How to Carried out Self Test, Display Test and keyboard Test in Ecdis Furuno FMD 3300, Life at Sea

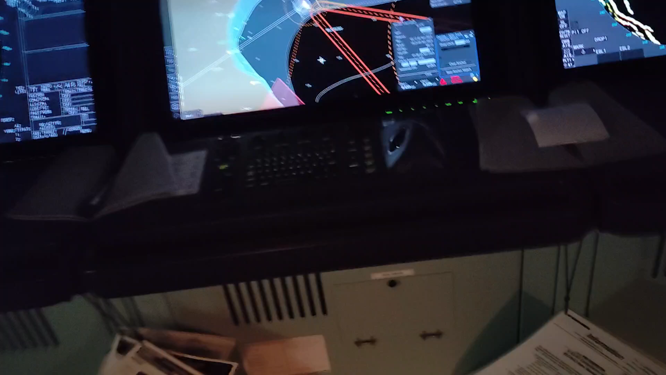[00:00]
Good morning, guys. So for today's video, I will show you how to carry out monthly tests for our Ecdis Furuno FMD 3300.
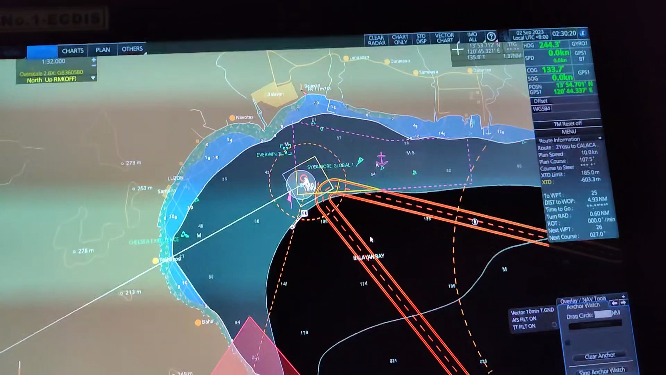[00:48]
And the display will turn out like this.
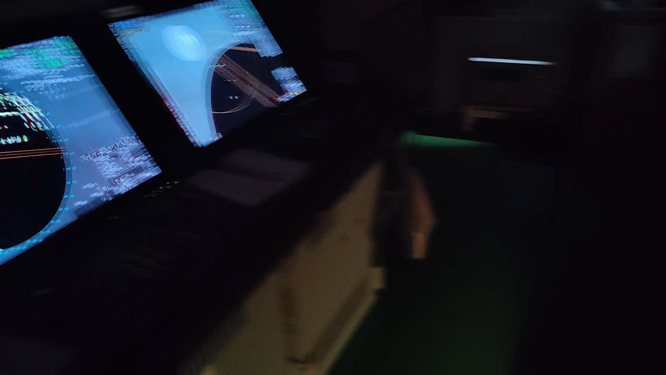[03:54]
watching my short tutorial about self-test,
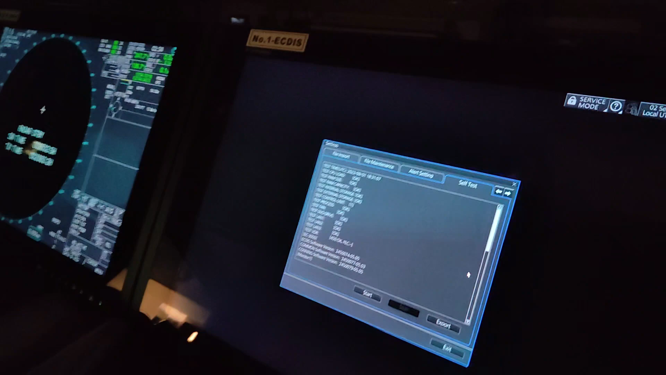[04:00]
display test, and keyboard test for our Ecdis Furuno FMD 3300. Thank you, and exit.